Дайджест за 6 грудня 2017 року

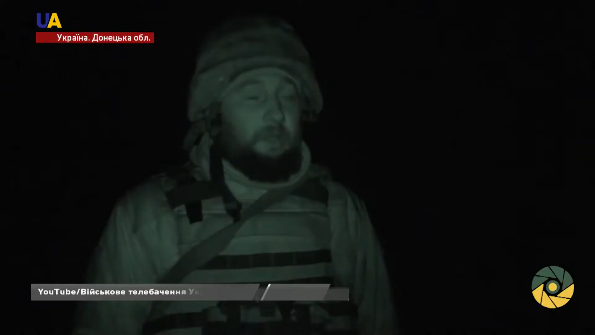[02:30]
Про це повідомили у штабі АТО.
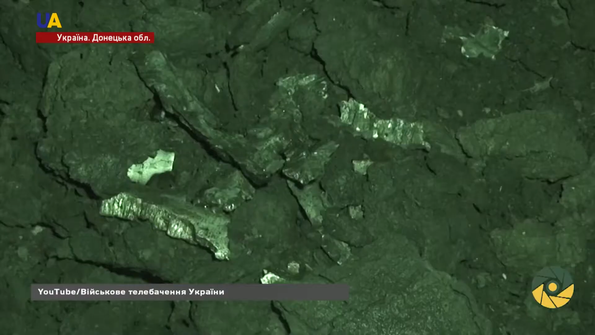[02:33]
Такі боєприпаси заборонені міжнародними конвенціями. На щастя, міна не потрапила в бліндаж.